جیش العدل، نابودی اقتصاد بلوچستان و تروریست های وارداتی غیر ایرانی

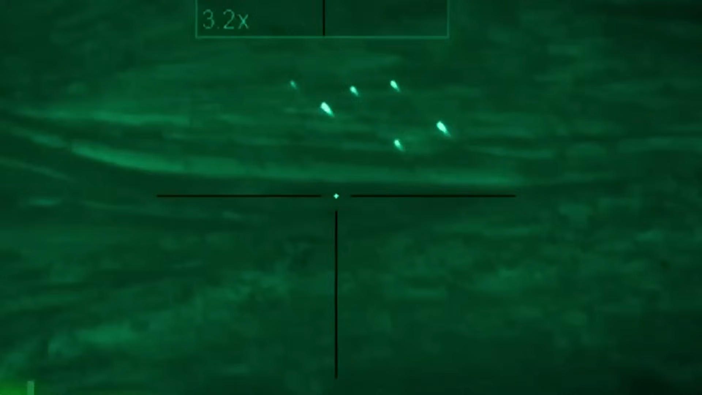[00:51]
برای تیراندازی توی شب از اونها دارن استفاده میکنن
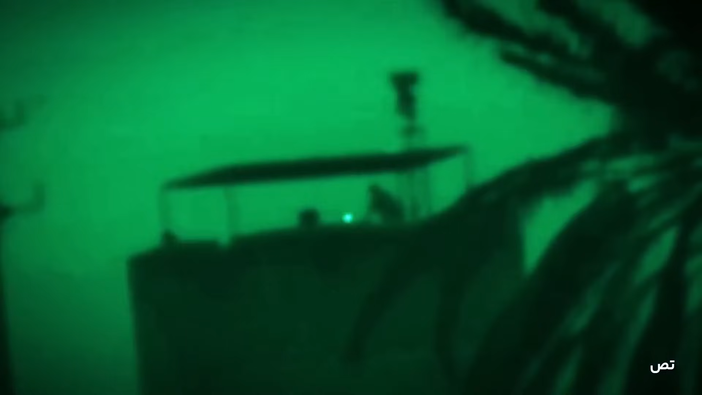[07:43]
هدف قرار داده بودن این نگهبان های برژک ها رو و بعد تیمه های حجوم اینا عملیات کرده بودن و وارد شده بودن مثلا همون جوری که های پاکش بودن بهش اشاره کردن تو صحبتشون همون موقع یکی از اقداماتی که اینو کرده بودن رفت بودن تو ساختمون فنی هرفهی مشرف مثلا به پادگان سپاه
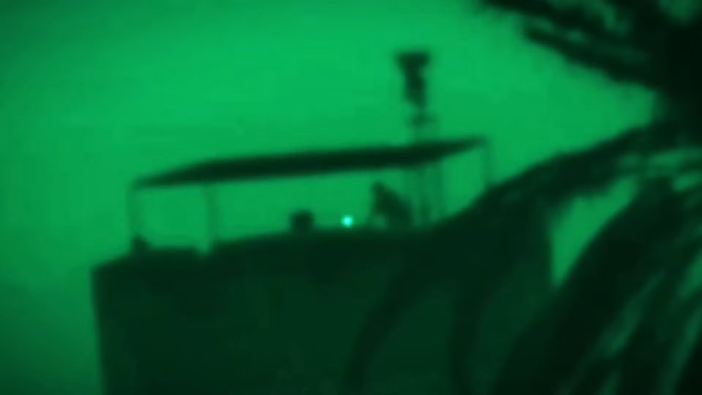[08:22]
برژکار زده بود و بعد این نیروهاشون وارد شده بودن این نشون میده که توی فواسل نزدیک احتیاج به تیراندازی